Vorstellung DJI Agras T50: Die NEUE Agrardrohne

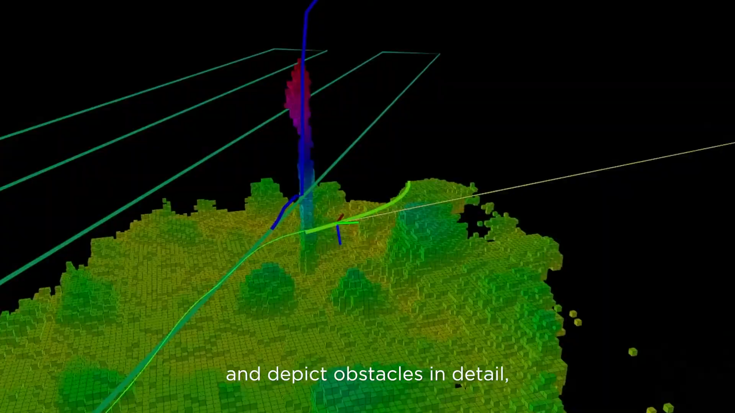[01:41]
With two sets of binocular vision sensors, it can accurately sense terrain and depict
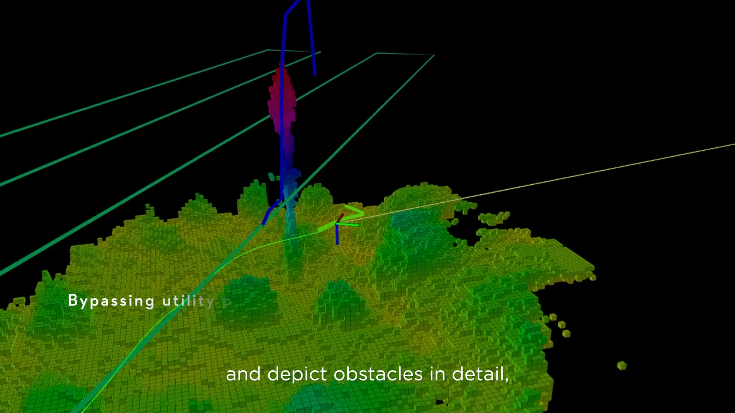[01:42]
obstacles in detail for automatic obstacle bypassing and terrain following over steep slopes.
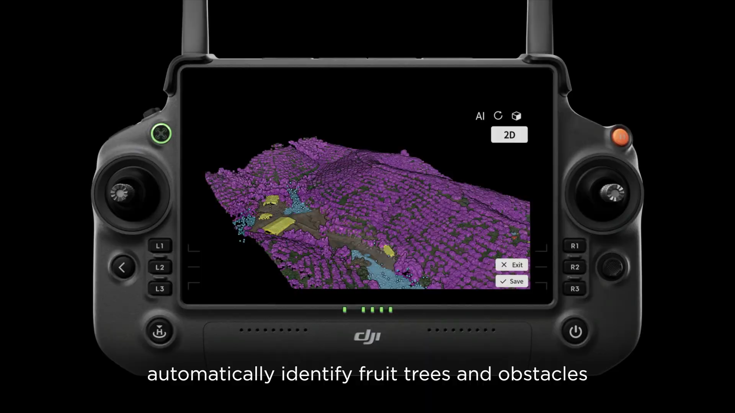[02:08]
automatically identify fruit trees and obstacles to generate accurate, fully automatic 3D flight routes.